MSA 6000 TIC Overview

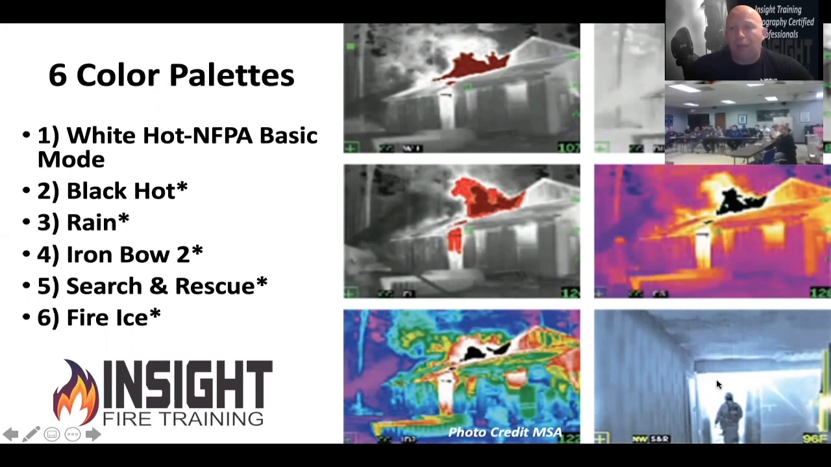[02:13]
environments there's only one on here that should be used for fire which is white hot or nfba ti basic iron bow high color black hot search and rescue fire and ice are not designed for high heat environments why would they do that to impress the client here's your advantages of this camera though has a
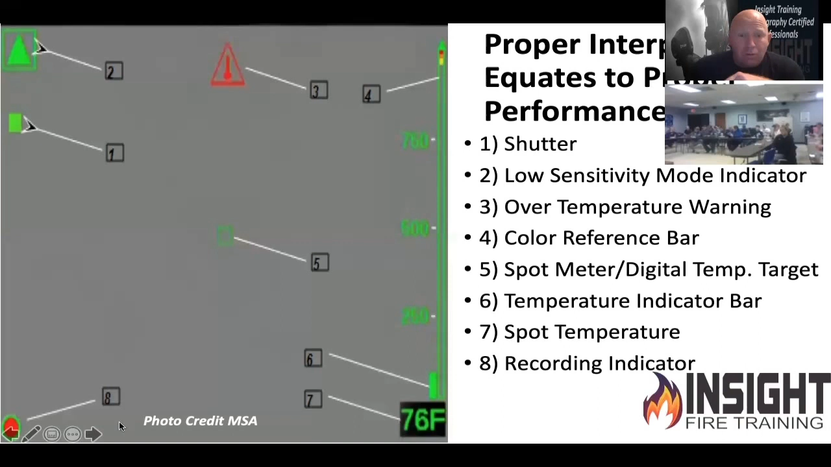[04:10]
in a bad place you have a color bar on the right hand side between zero and the upper end of it what i don't like about this camera is have you noticed how tight the colors are how about this type in high sensitivity the cat the colors are only about 19 to 10 degrees apart so 0 to 291 is all grayscale 291 to 302 is yellow 302 to 301 is orange 311 is all red you know what i hardly ever see with
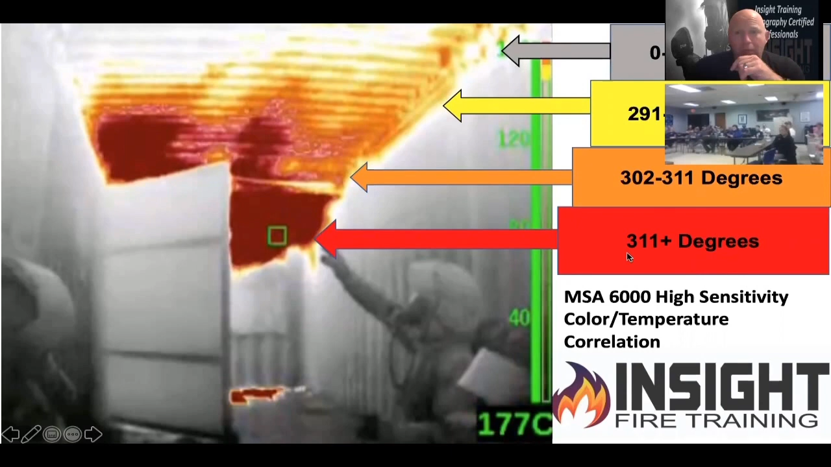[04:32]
On screen: spot 177°C
this camera yellow it's gray white red because it goes too fast and then when you look at low sensitivity 0 to 999 is all gray scale black gray white and then at a thousand i start to see yellow in 50 degree increments you can melt aluminum at 1070.
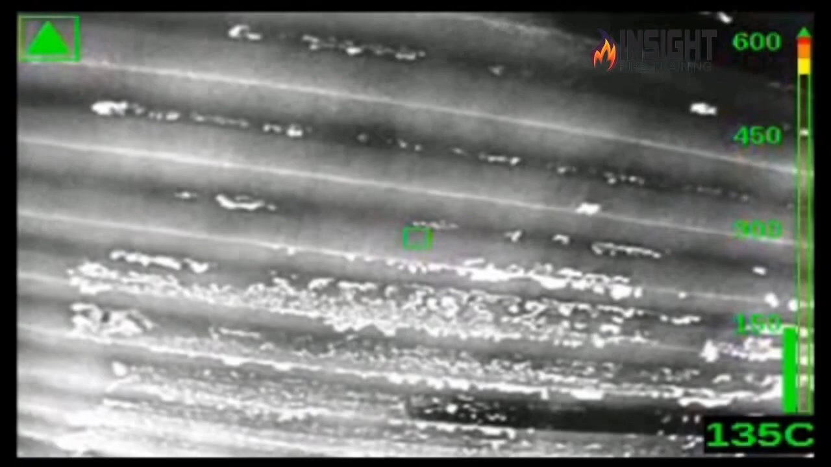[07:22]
On screen: spot 135°C
cool right it says moving you can tell where the fire is and where it's going when he points the camera back down the triangle
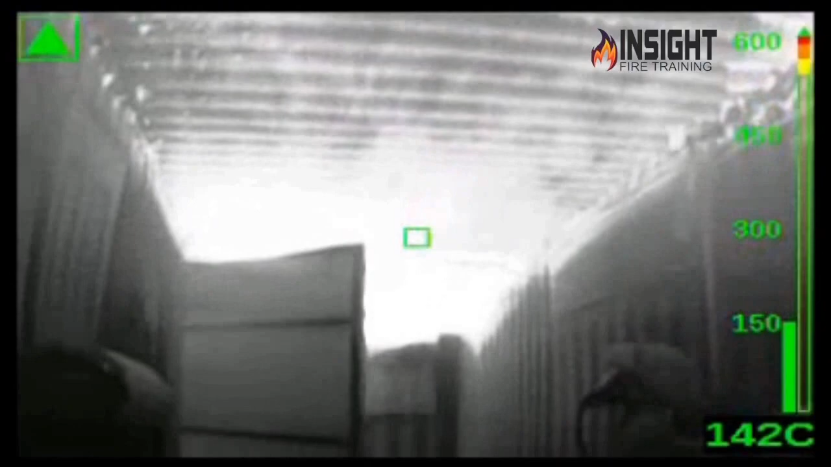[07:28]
On screen: spot 142°C
will go away and he'll briefly bring it up right there it's still in high sensitivity your camera in the msa will show a little bit of color in high sensitivity at 270 degrees watch what happens when we keep playing though the average person